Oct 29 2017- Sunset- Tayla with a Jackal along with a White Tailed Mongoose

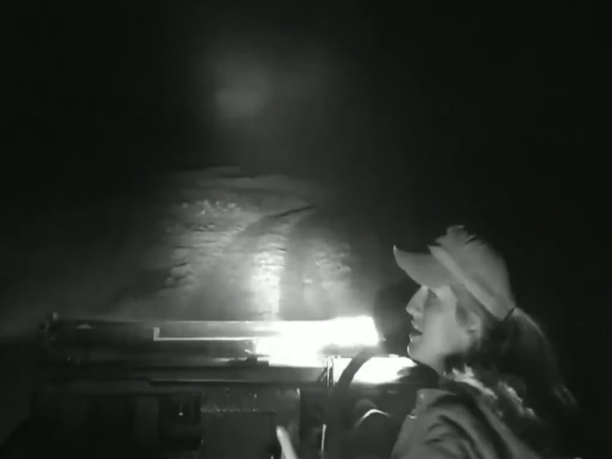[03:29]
much like what a leopard would do if it was hunting in the long grass.
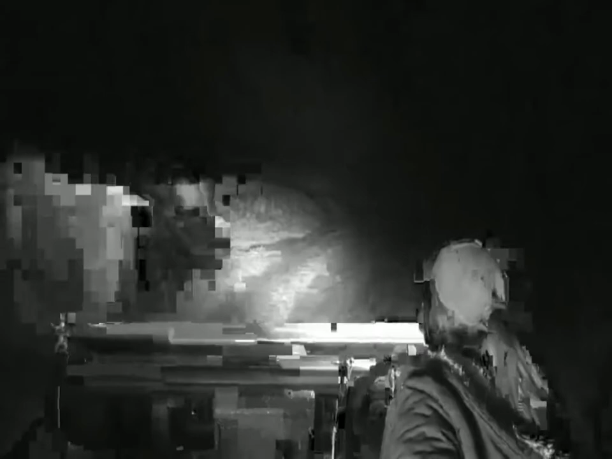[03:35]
Okay, well, I see our jackal friend, so I'm going to try and catch up to it and maybe we get another view.